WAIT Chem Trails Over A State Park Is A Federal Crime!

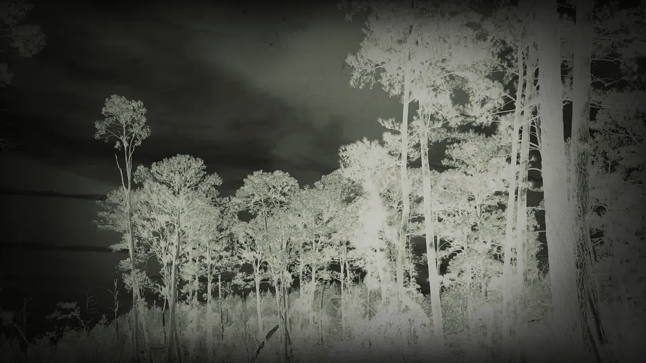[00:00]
Chemtrails spreading through nature as of today I've
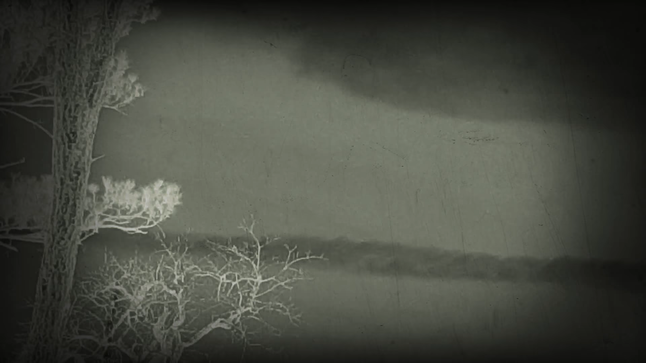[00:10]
just started noticing some new chemtrails out here I've been out here for maybe a little less than a week but something I noticed about them they're spreading very wide now looks like there's a widespread chemtrails spreading out like
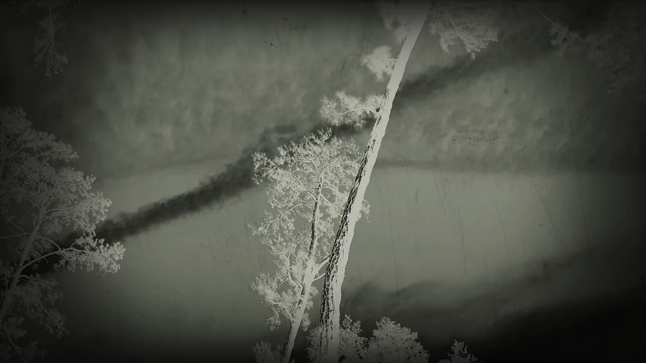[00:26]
this little suspect since the 1950s you never need it to use chemtrails for any reason whatsoever now suddenly you're spraying everything